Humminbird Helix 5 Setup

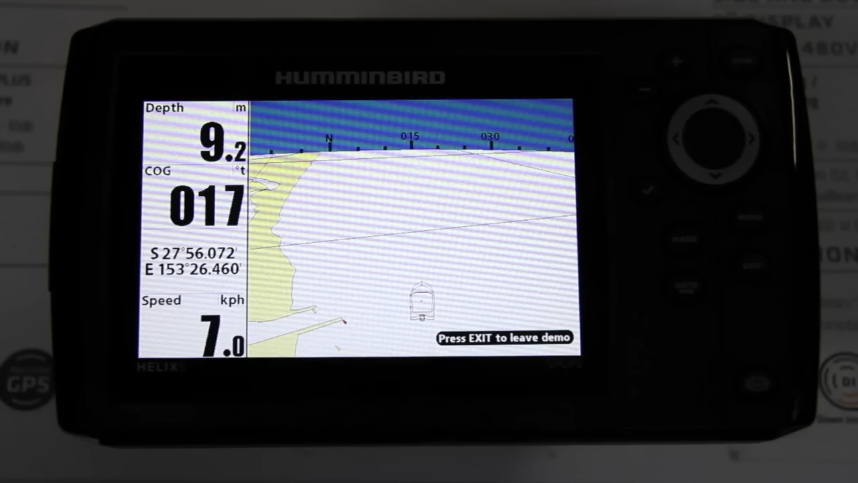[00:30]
On screen: depth 9.2 m, speed 7.0 km/h
your own unit as well as we're going to be touching on the
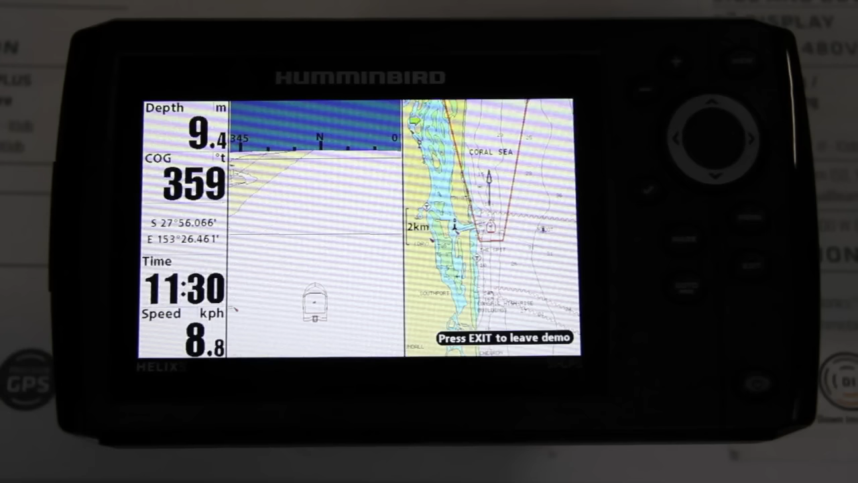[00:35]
On screen: depth 9.4 m, speed 8.8 km/h
sensitivity contrast and the sharpness setup of the unit as
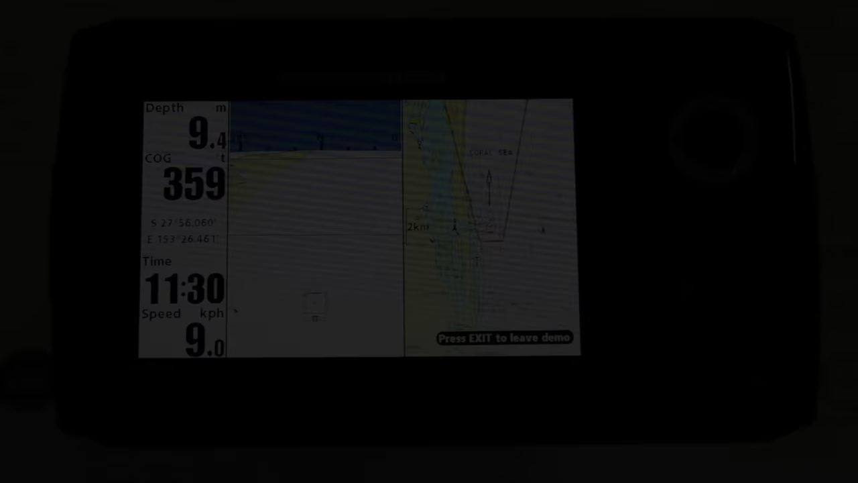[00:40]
On screen: depth 9.4 m, speed 9.0 km/h
well
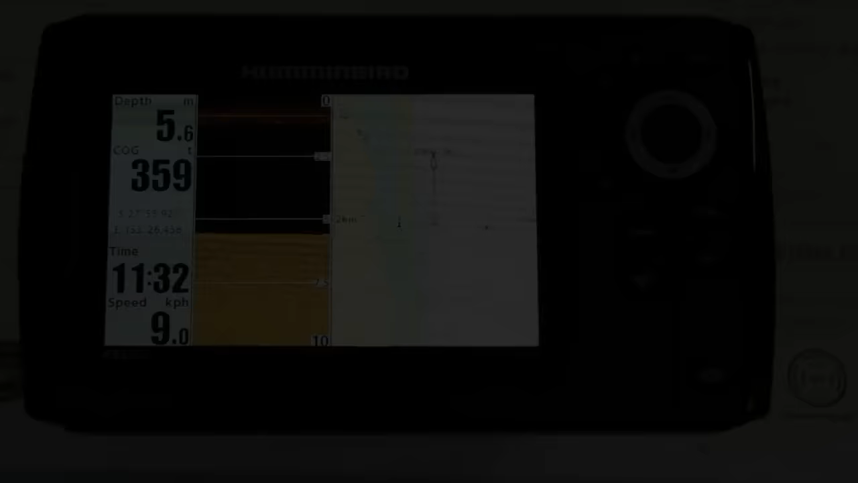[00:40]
On screen: depth 5.6 m, speed 9.0 km/h
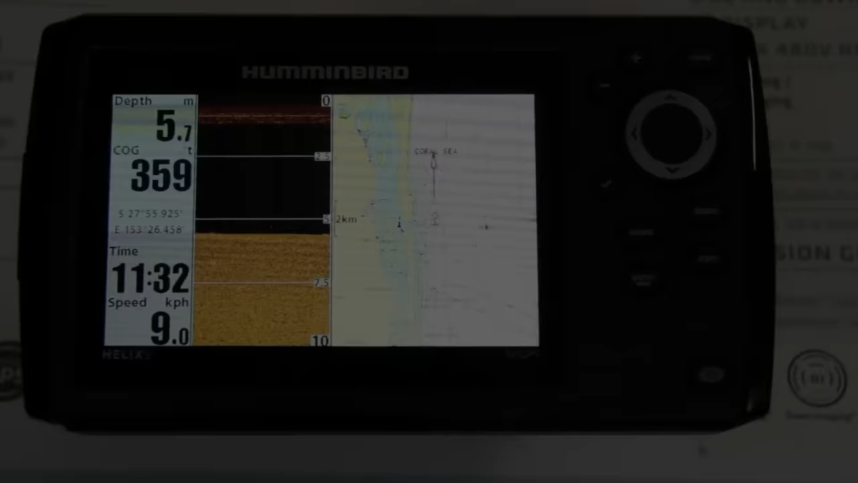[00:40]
On screen: depth 5.7 m, speed 9.0 km/h
so we're going to start with page layout which for a lot of people is something they don't worry about they just continue hitting the view button till they scroll through the pages and they get to the one that they want which can be very time-consuming so with the helix 5 it is very easy to change
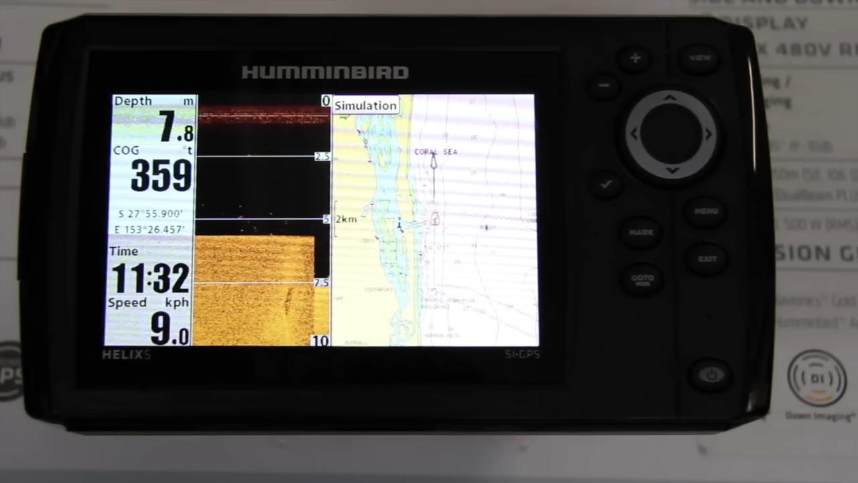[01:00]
On screen: depth 7.8 m, speed 9.0 km/h
those that page layout so we're going to show you through those steps this morning we're going to start by double pressing the
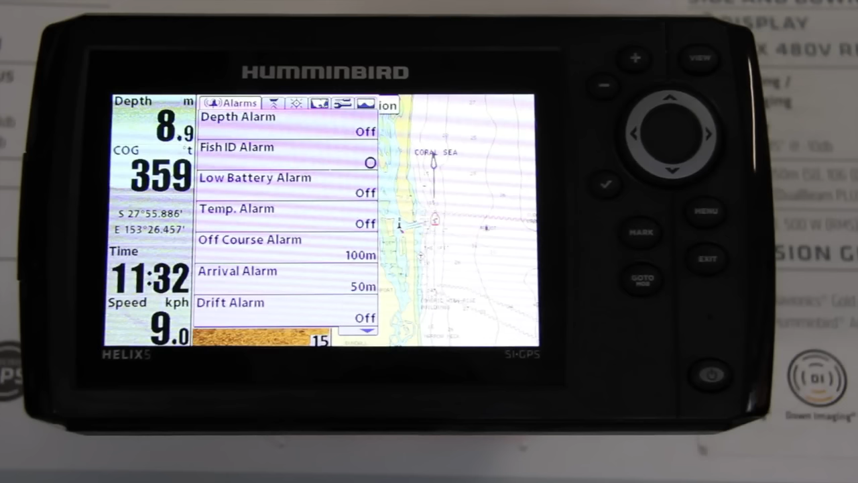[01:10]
On screen: depth 8.9 m, speed 9.0 km/h
menu button okay that brings to brings you to your main menu then
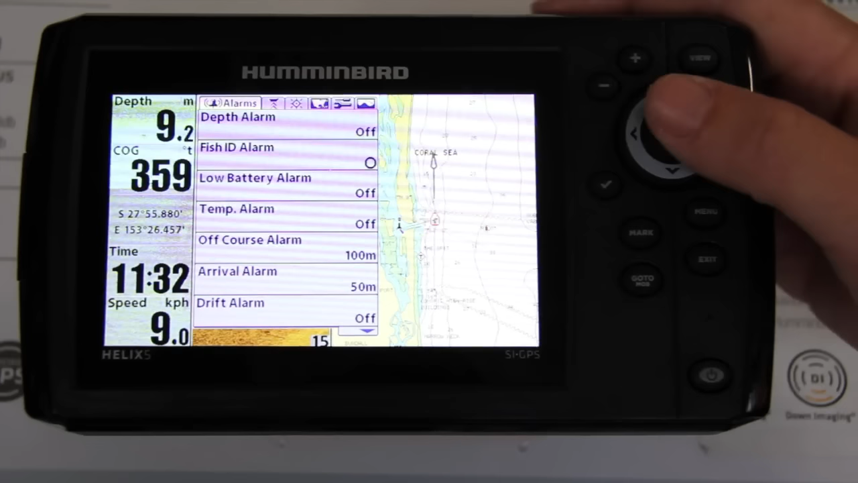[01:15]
On screen: depth 9.2 m, speed 9.0 km/h
you're going to scroll across to views
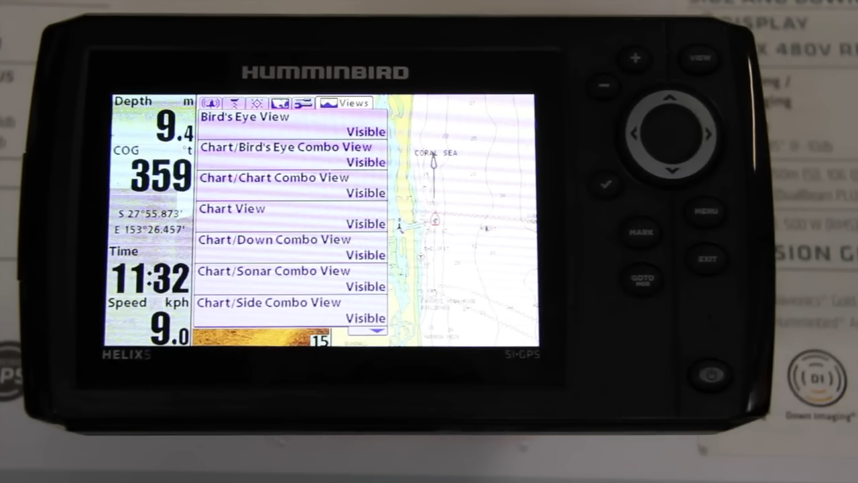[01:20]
On screen: depth 9.4 m, speed 9.0 km/h
okay then you have your list of views there we're going to turn some of these off birds eye view it's probably not something that most people will use you want to you want to choose the ones that probably the top four or five that you go to mainly and then you're not scrolling through 15 different pages to get to the one that you want to so you just scroll down each of them it's either visible or hidden and turn the ones
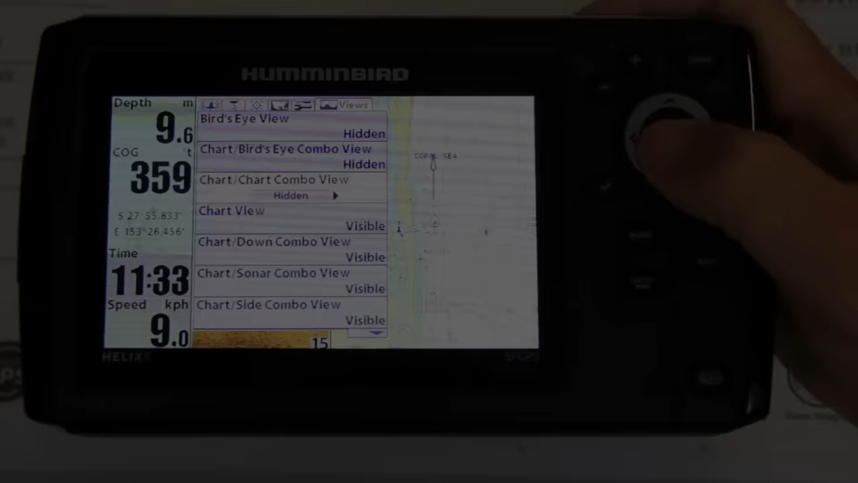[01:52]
On screen: depth 9.6 m, speed 9.0 km/h
off that you don't want to hidden
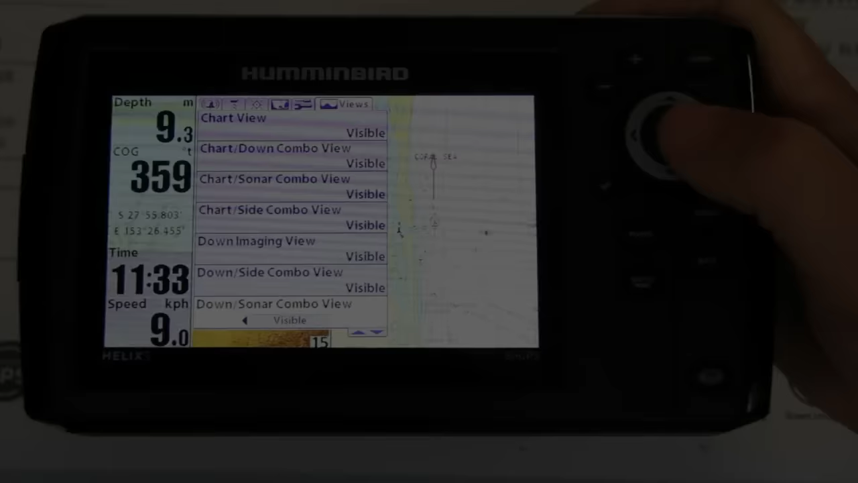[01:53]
On screen: depth 9.3 m, speed 9.0 km/h
we got down and sonar on and then we got down side sonar combo view and I'll leave that one off side imaging full screen yes I want that sonar yes I want that and sonar zoom
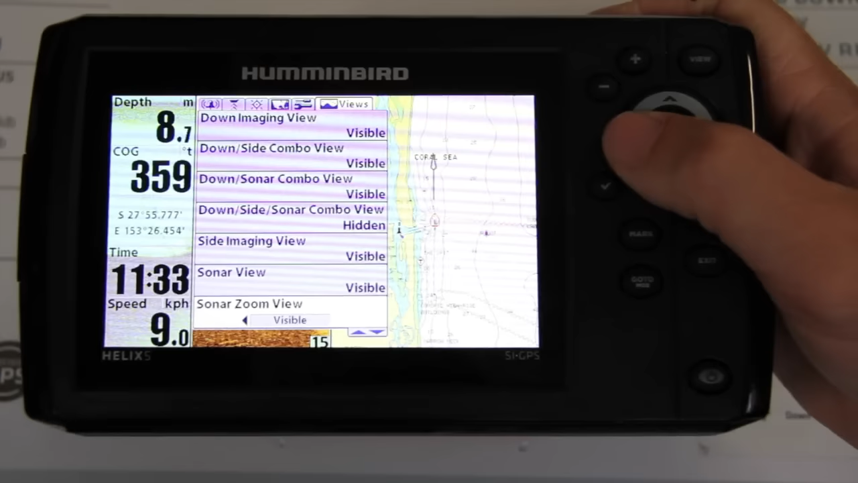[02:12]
I'm going to leave that one off so as you can see it's a very easy step to go through and choose the pages that you want to view okay
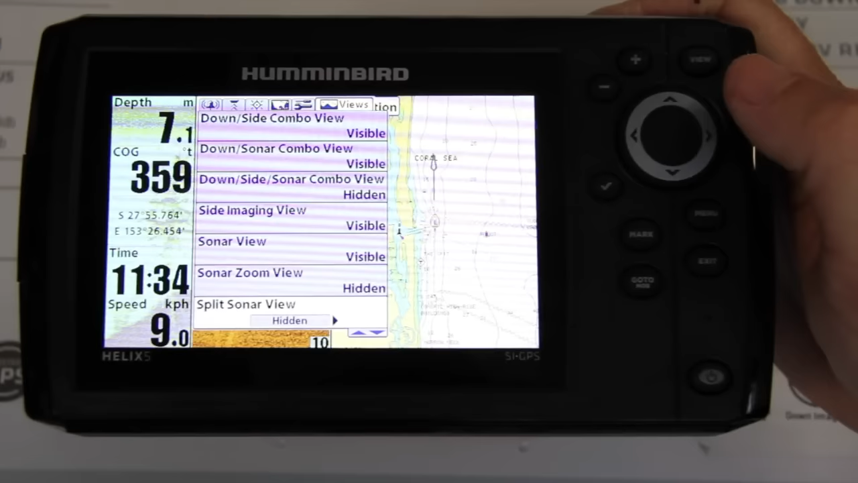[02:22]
once you've done that just by hitting exit that will take you out of that now when we hit the views we're seeing only
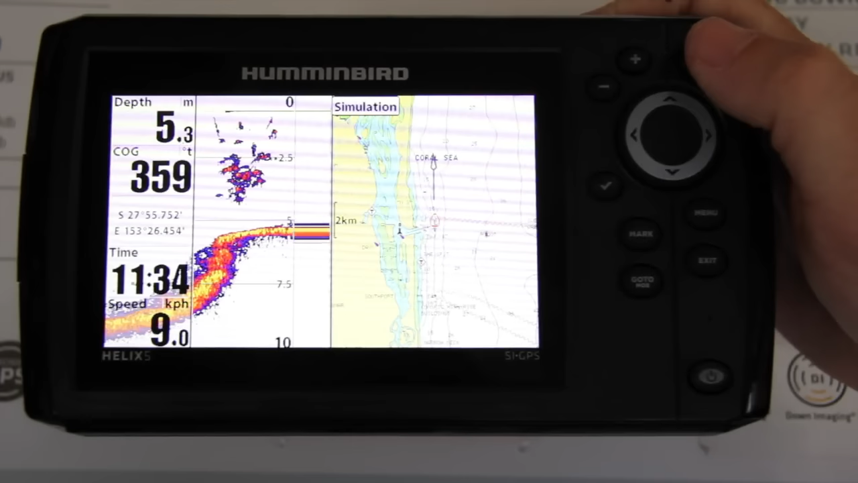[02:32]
On screen: depth 5.3 m, speed 9.0 km/h
the pages that we selected okay
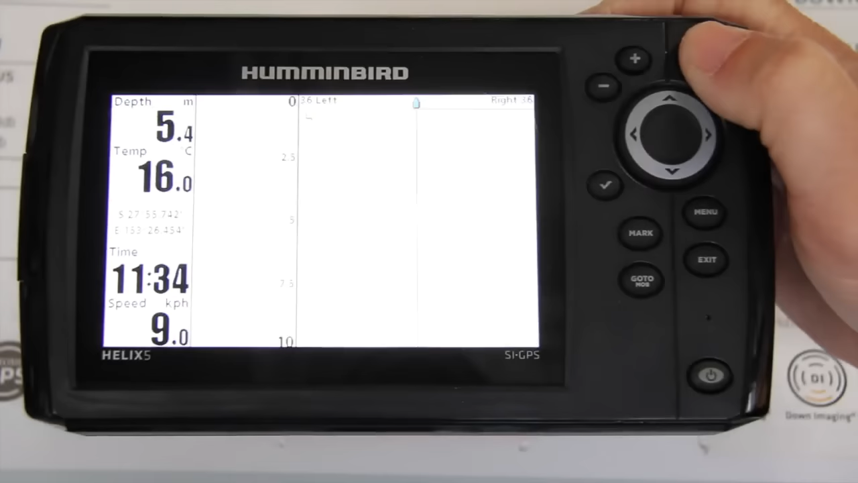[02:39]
On screen: depth 5.4 m, water 16.0°C, speed 9.0 km/h
so much easier than scrolling through a
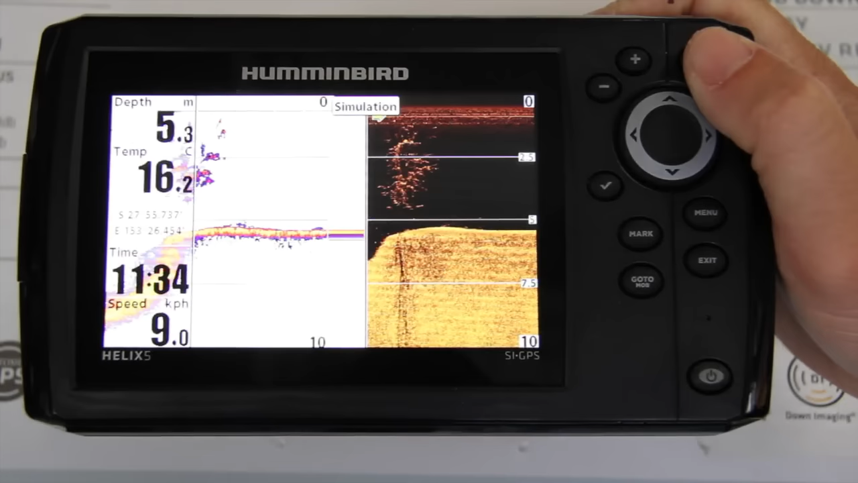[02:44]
On screen: depth 5.3 m, water 16.2°C, speed 9.0 km/h
lot of different pages just to get to the one that you want okay another little tip when you're scrolling through your pages here your view button takes you forward through the screens yet exit button takes you backwards
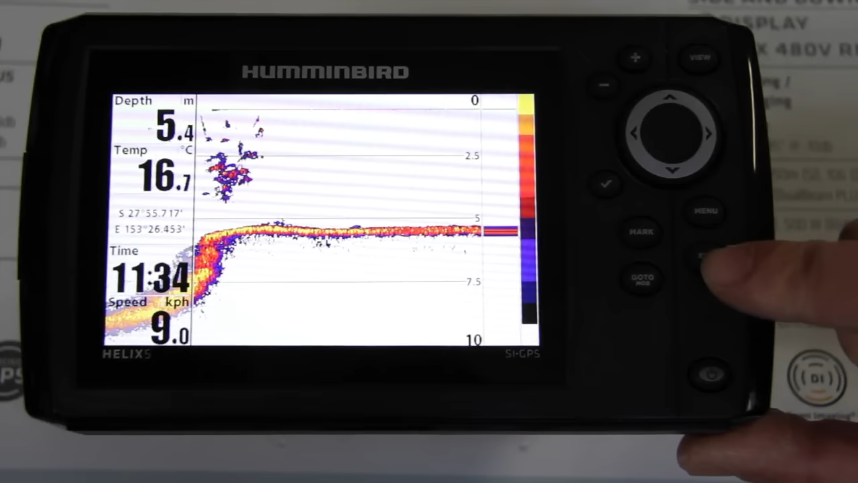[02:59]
On screen: depth 5.4 m, water 16.7°C, speed 9.0 km/h
okay so if you've just missed the screen I want to decide now okay
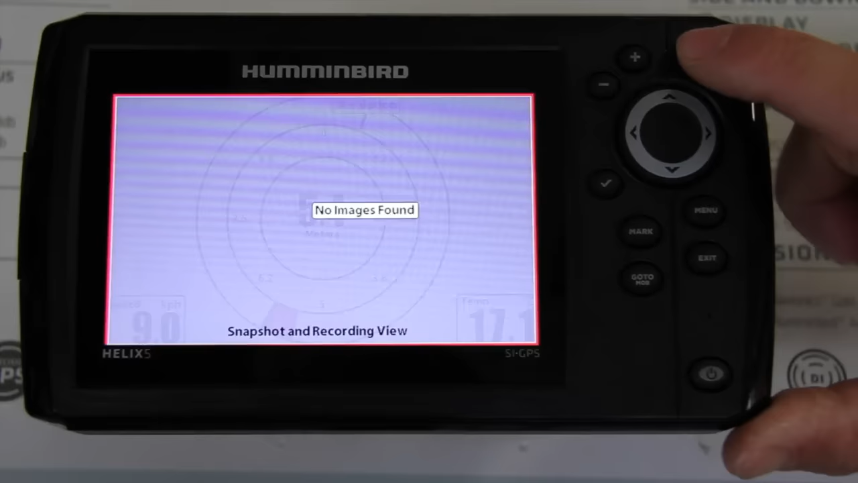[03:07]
I've gone past
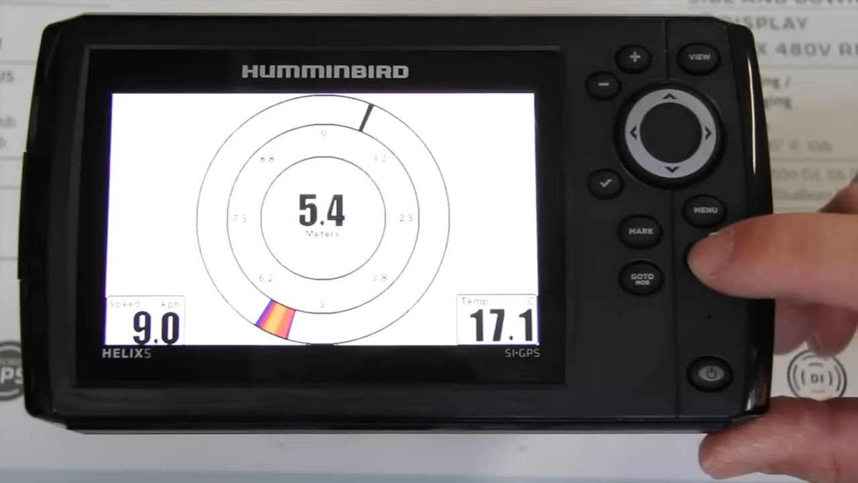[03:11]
On screen: depth 5.4 m, water 17.1°C, speed 9.0 km/h
it hit the exit button and I have it there